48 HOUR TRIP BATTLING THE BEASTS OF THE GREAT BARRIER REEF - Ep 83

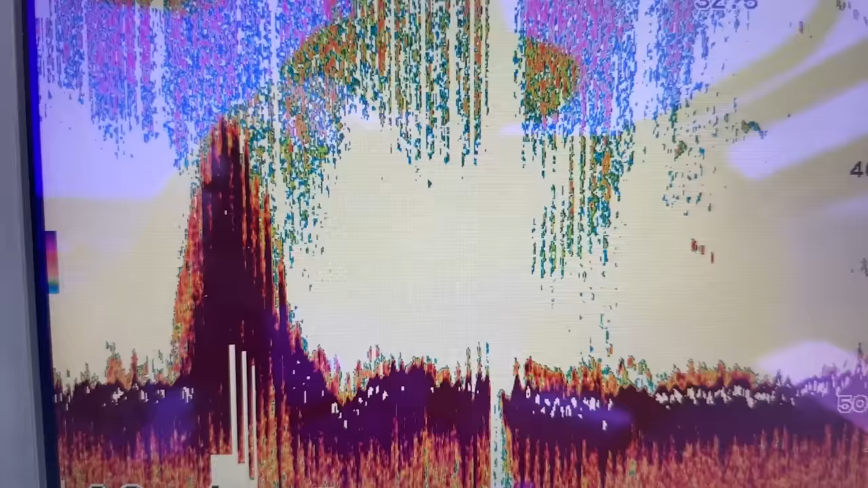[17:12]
And how is that massive fig pinnacle I've just come over?
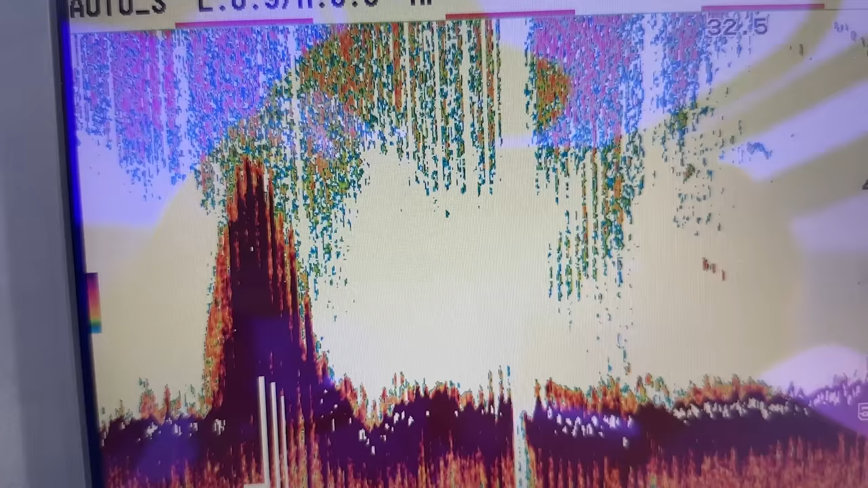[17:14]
I'd almost think it was a wreck, but usually a wreck you'll see where the bottom is, and when there's a wreck you'll see a little bit of softening between the wreck and the bottom.
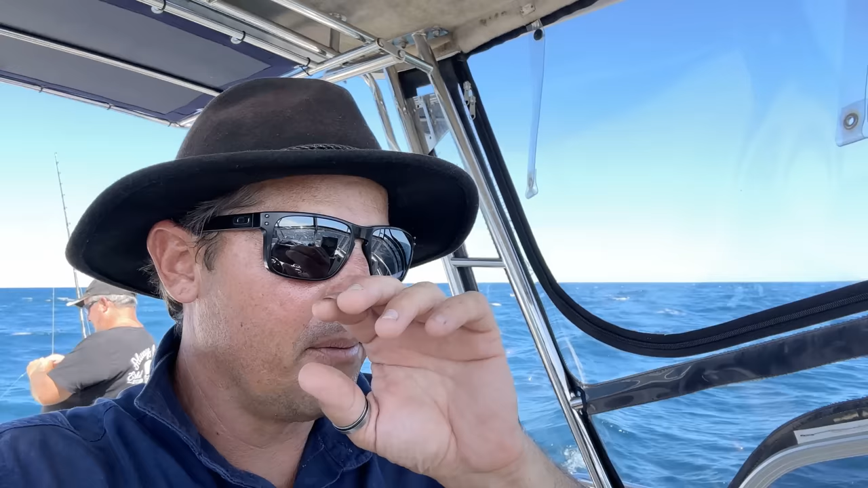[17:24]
So I don't know what that is, to be honest. I think it's just a massive pinnacle, 10-meter pinnacle, just straight up, straight down. So if that was going over it slowly too, we're going to rig up and have a drop over that.
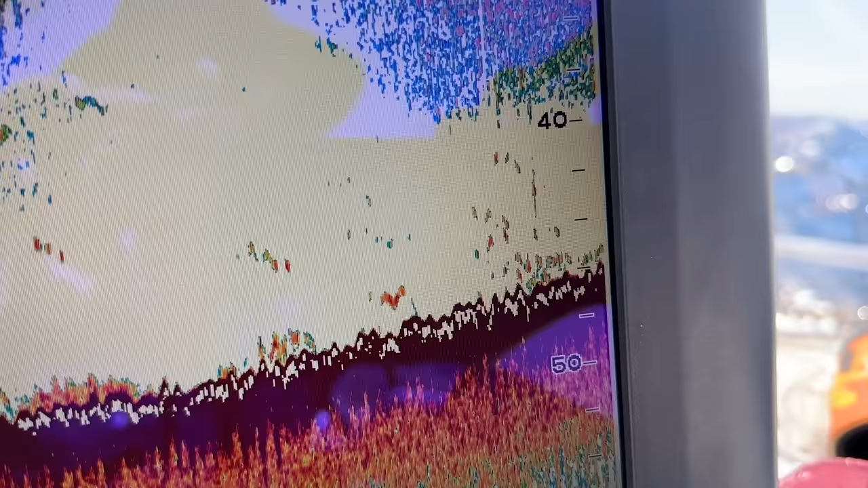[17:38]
And we've got a singular fish all the way along here.
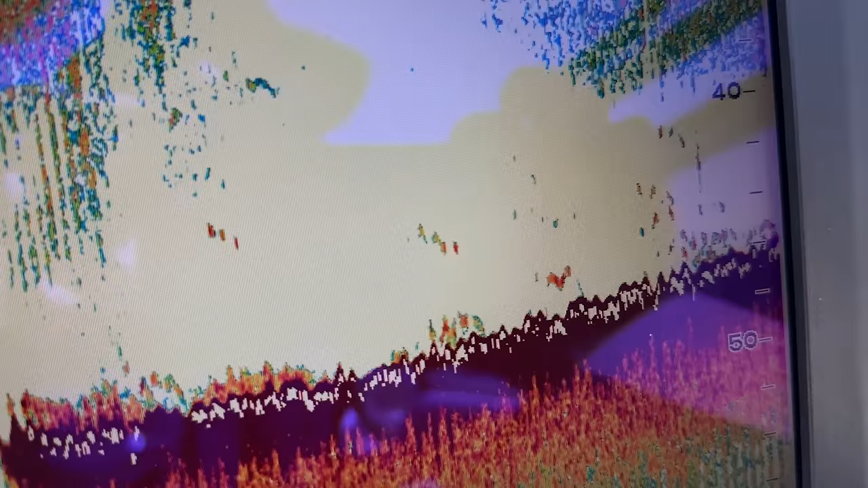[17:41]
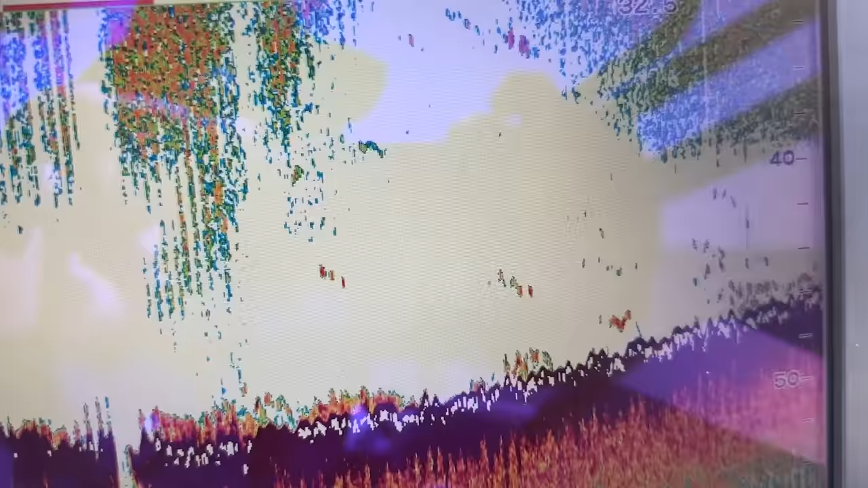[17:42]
This could be interesting. All right, says he got onto something. Oh, hang on. Oh, did you just drop it? I think so. Oh, damn it. You dropped it.
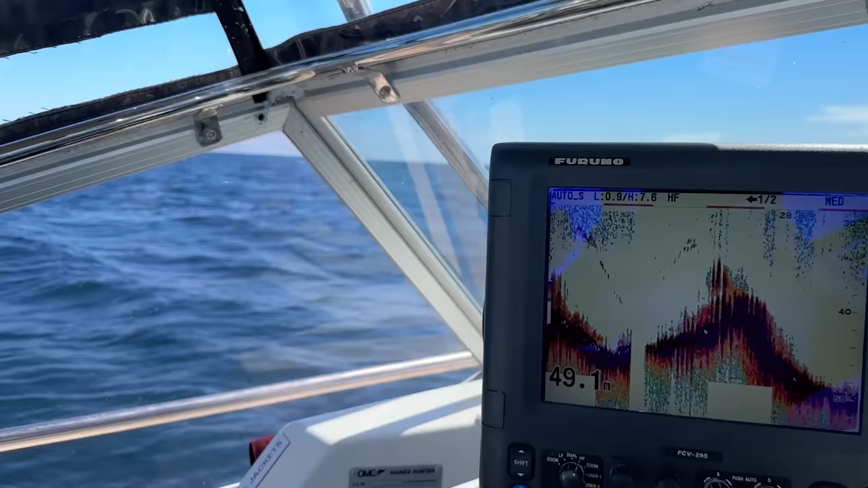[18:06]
On screen: depth 49.1 m
Oh, no, that's the bottom. Yep. No, no.
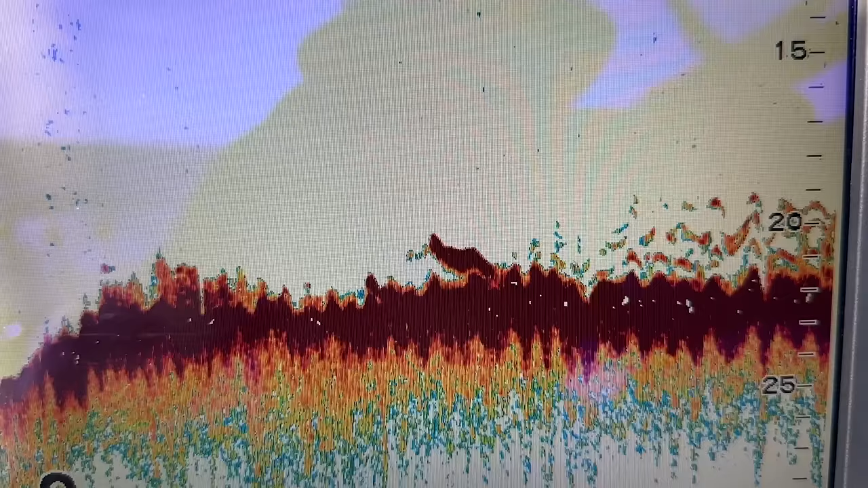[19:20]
so we fish on them like that,
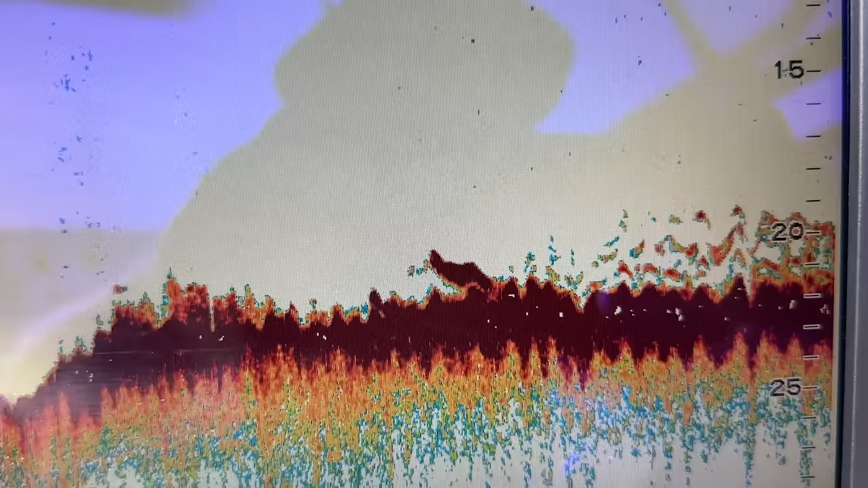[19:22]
and then spot locking on them, and hopefully the current's not too strong and we can fish it like this.
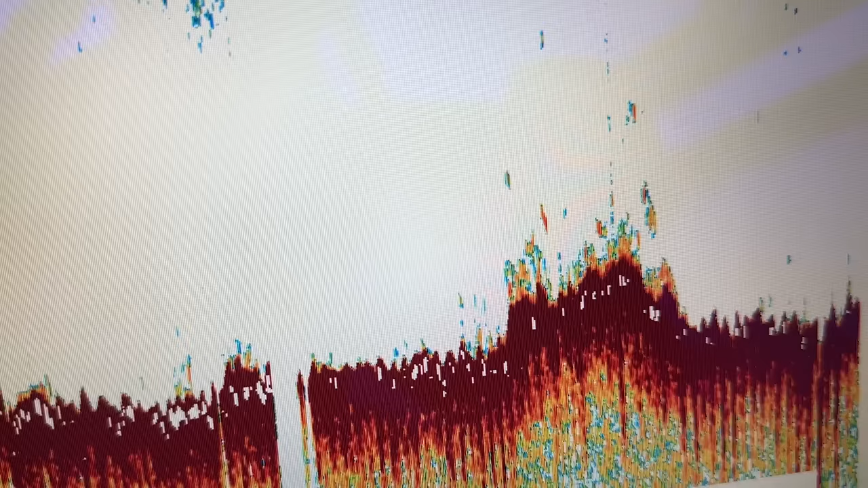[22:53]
So on the last morning we were heading north and we come over this great little rock.